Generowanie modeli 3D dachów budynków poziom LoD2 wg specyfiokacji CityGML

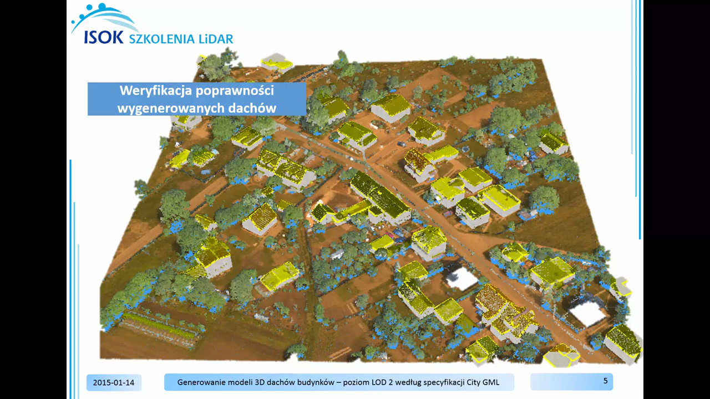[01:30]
W drugiej części ćwiczenia zajmiemy się weryfikacją poprawności wygenerowanych budynków. Sprawdzimy, czy wszystkie dachy zostały wygenerowane i czy zostały wygenerowane poprawnie. W ostatniej części ćwiczenia dokonamy manualnej poprawy błędów. Oczywiście nie ma niezawodnego oprogramowania, które zwolniałoby użytkownika z pracy i z myślenia. W związku z tym użytkownik będzie musiał manualnie poprawić błędy. M.in. poprawnie sklasyfikować chmury punktów lub też
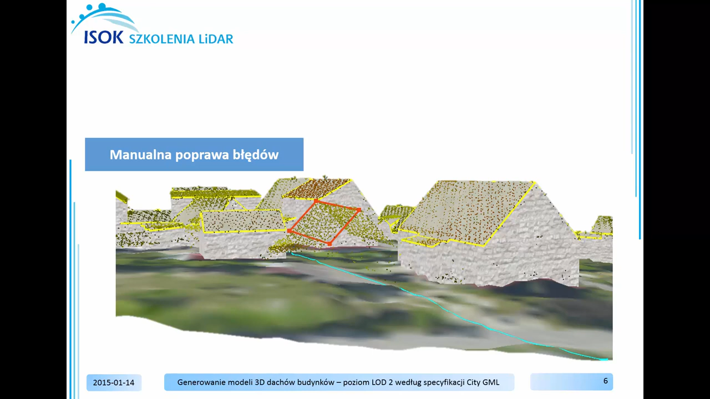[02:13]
narysować poprawnie poligon reprezentujący dach budynku. Przejdźmy zatem do oprogramowania Envilider i rozpocznijmy przetwarzanie chmury punktów i generowanie modeli 3D dachów budynków. Po otworzeniu oprogramowania Envilider i w czytaniu chmury punktów możemy przystąpić do przetwarzania chmury punktów.
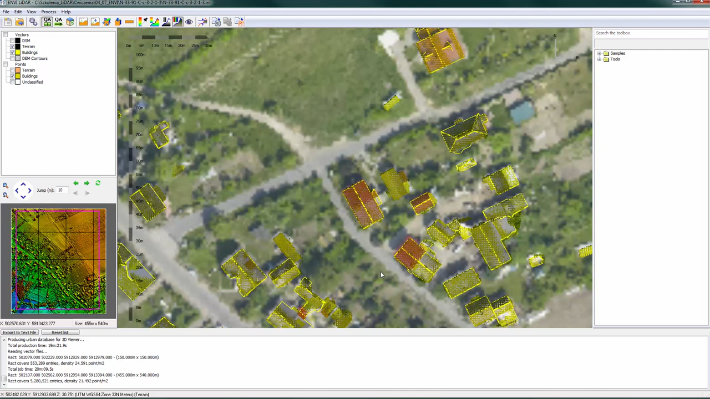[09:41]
Zidentyfikujmy teraz, który budynek nie posiada swojej warstwy wektorowej, czyli poligonów, które reprezentują jego dach. Widzimy, że na tym obszarze większość z budynków została wygenerowana poprawnie, ponieważ posiadają one poligony reprezentujące dach. Ale akurat na przykład w tym miejscu znajduje się budynek, który został przypisany do klasy budynki.
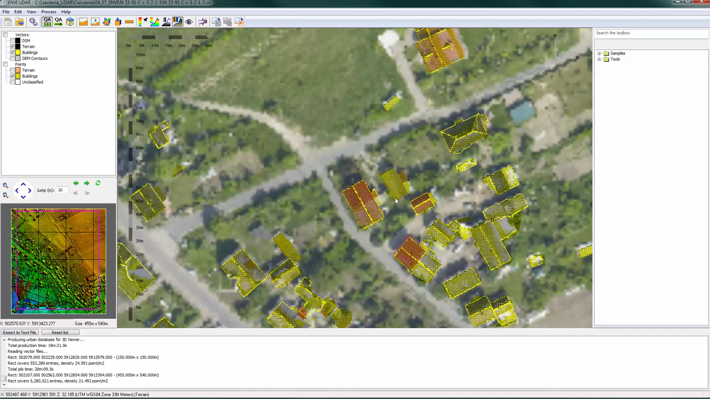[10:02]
Chmura punktów została pokolorowana na żółto, ale dach nie został obrysowany poligonem.
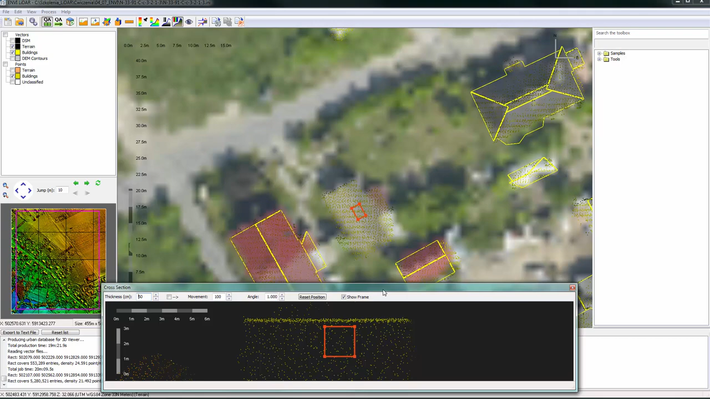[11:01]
Po chwili zostanie otworzone okno profilu poprzecznego. W tym oknie profilu poprzecznego możemy spojrzeć na chmurę punktów pod innym kątem. Oczywiście będzie również bardzo pomocne, jeżeli nieco przekręcimy chmurę punktów i spojrzymy na chmurę punktów również pod innym kątem. Widzimy, że w oknie profilu poprzecznego chmura punktów reprezentująca dach budynku została wyświetlona. Jest to właśnie ta żółta powierzchnia, żółta chmura punktów, ale został tu również wyświetlony czerwony kwadrat. Ten czerwony kwadrat reprezentuje właśnie powierzchnię dachu budynku.
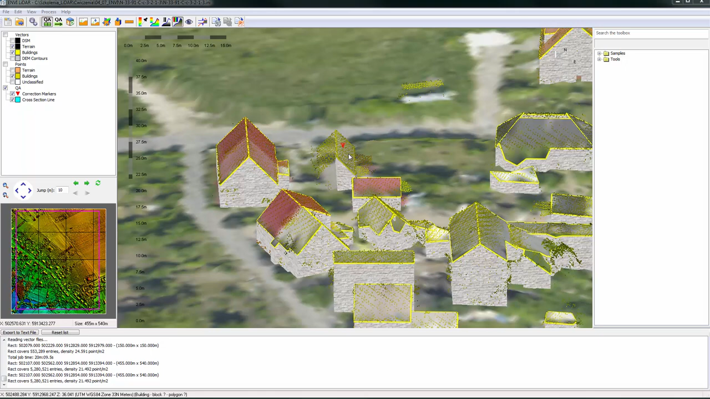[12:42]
Okno profilu poprzecznego możemy zamknąć i spójrzmy, widzimy teraz, że połowa właściwie budynku i jedna powierzchnia dachu została narysowana. Teraz wyedytujemy również drugą powierzchnię dachu. Wybierzmy chmurę punktów, którą będziemy edytować,
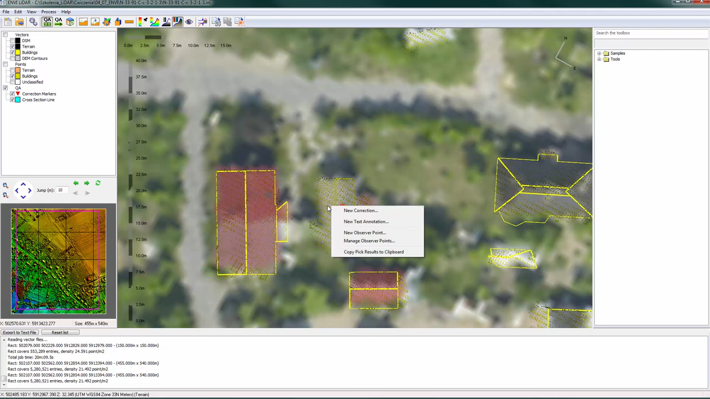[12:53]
kliknijmy dwa razy lewym przyciskiem myszy, wybierzmy new correction, nowa korekcja, następnie building set i new building, aby narysować drugą powierzchnię dachu. Widzimy tutaj również żółtą chmurę punktów reprezentującą powierzchnię dachu, czerwony prostokąt, który za chwilkę będziemy edytować. Poza tym mamy również podgląd na wierzchołki, powierzchni, którą przed chwilką narysowaliśmy. I dzięki temu, że widzimy te wierzchołki, wierzchołki nowej powierzchni,
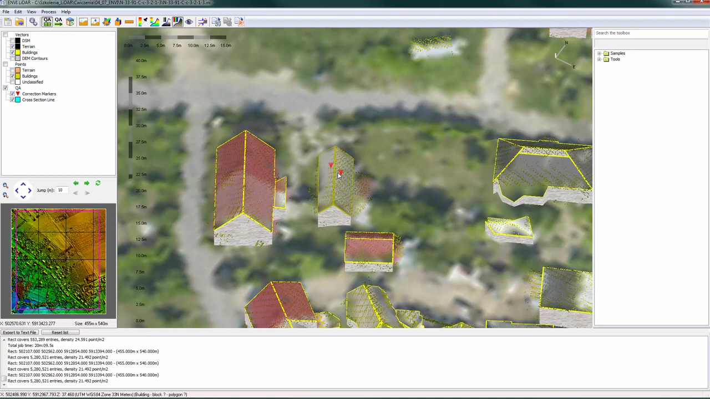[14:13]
Teraz nasz budynek ma już poligony, które reprezentują powierzchnię dachu. Widzimy tutaj również dwa czerwone trójkąty. Są to trójkąty tzw. correction markers, czyli trójkąty informujące nas o tym, że na tej chmurze punktów została wprowadzona jakaś zmiana i jakaś korekcja. W ten sposób wstawiliśmy nowe poligony reprezentujące dach. W przypadku, gdyby okazało się, że te poligony zostały przez nas źle narysowane, bądź też źle wygenerowane przez oprogramowanie, mamy możliwość edycji tych poligonów.
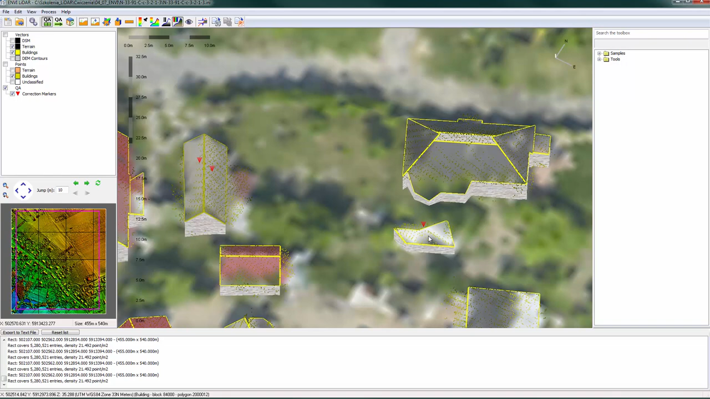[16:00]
Oczywiście teraz moglibyśmy poddać edycji wybrany poligon, tak żeby on objął całą swoją powierzchnią dach budynku.
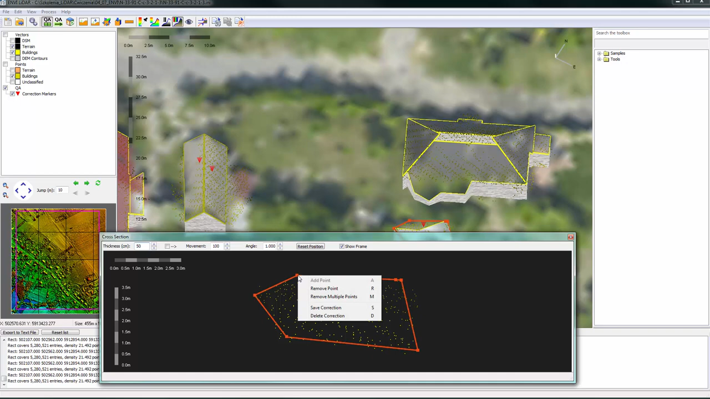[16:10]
Zapisujemy korekcję, korekcja została zapisana i dach budynku został teraz zmodyfikowany.